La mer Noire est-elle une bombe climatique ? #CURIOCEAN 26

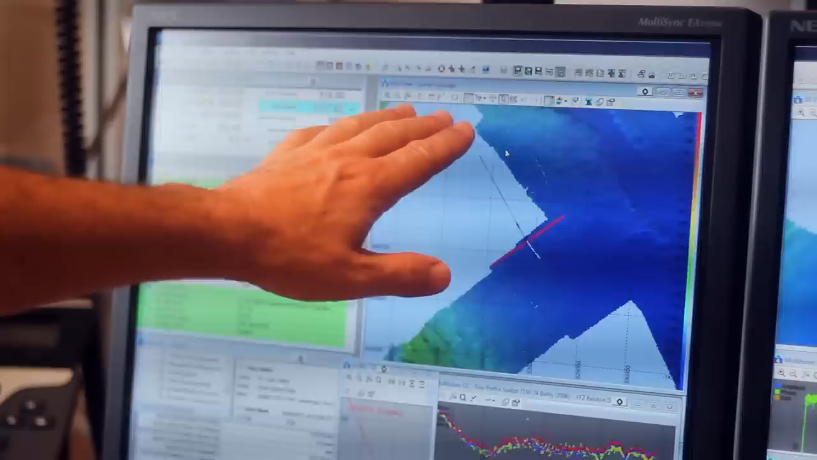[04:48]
Ils nous permettent en fait d'imager à la fois le fond de la mer,
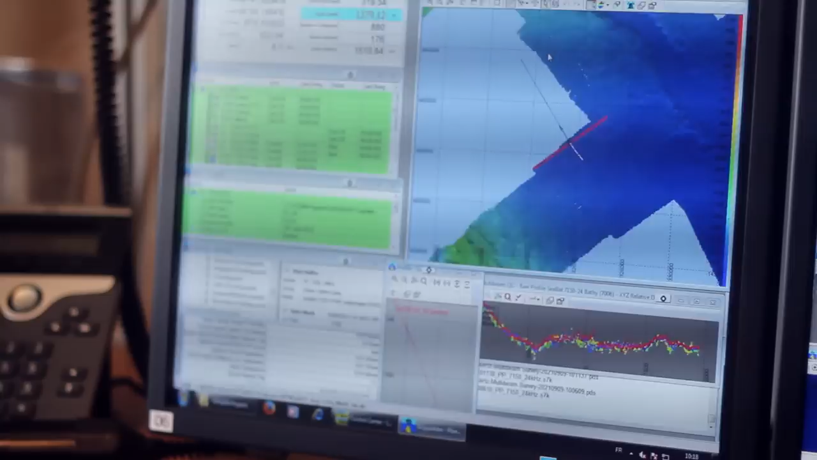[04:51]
pour voir les variations de topographie finalement comme à terre.
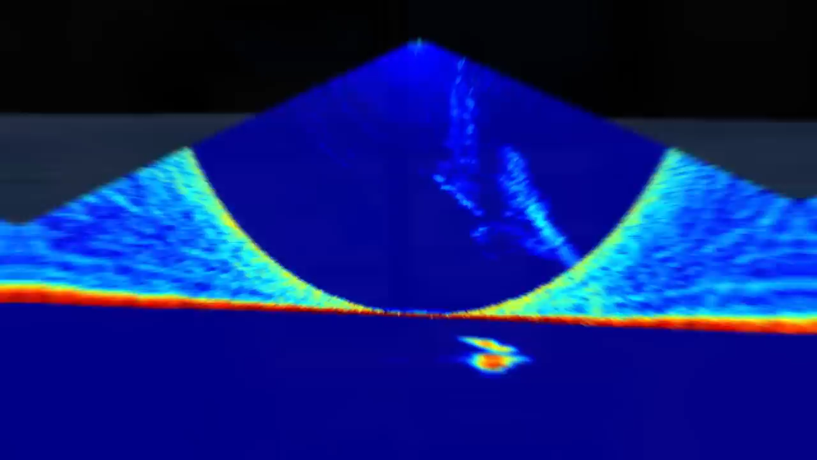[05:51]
Celles-ci prennent la forme d'un disque bleu, où les anomalies acoustiques apparaissent en jaune. En observant ces profils,
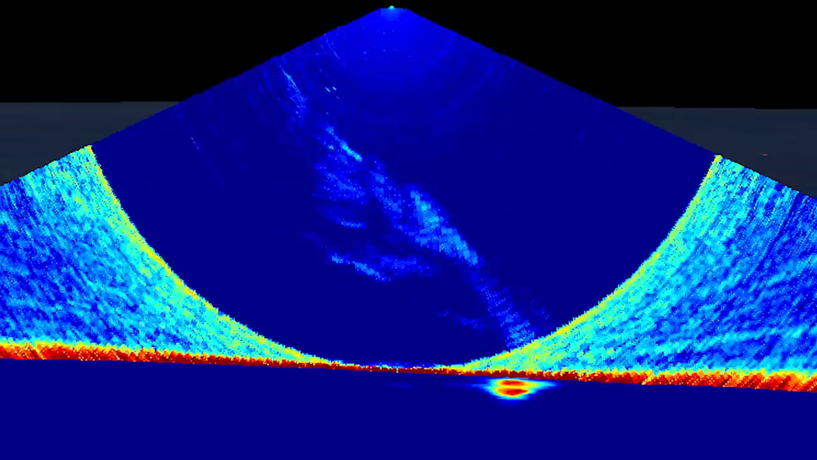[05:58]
il semble alors que le navire ait bel et bien survolé de différents panaches de gaz, et dont certains pourraient faire plusieurs centaines de mètres de haut.
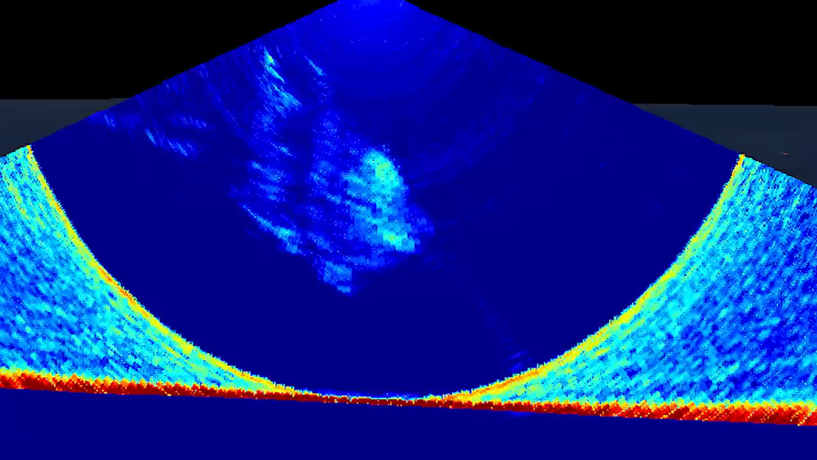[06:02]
Aussitôt identifiées, ces émanations seront minutieusement analysées,